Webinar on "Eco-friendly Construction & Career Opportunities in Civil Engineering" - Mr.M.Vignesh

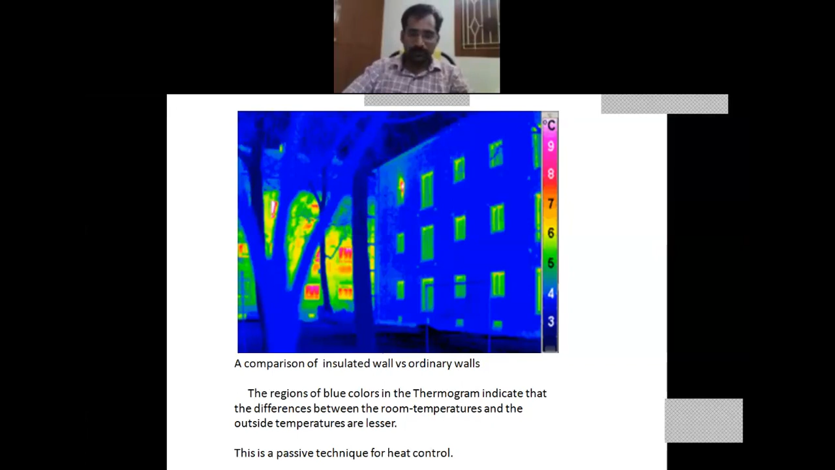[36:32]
whereas the yellow part is in the range of 6 to 7 degrees Celsius. The temperature of the entire wall has been increased without any cooling techniques. This drawing is called as a thermogram. Next one is shadings.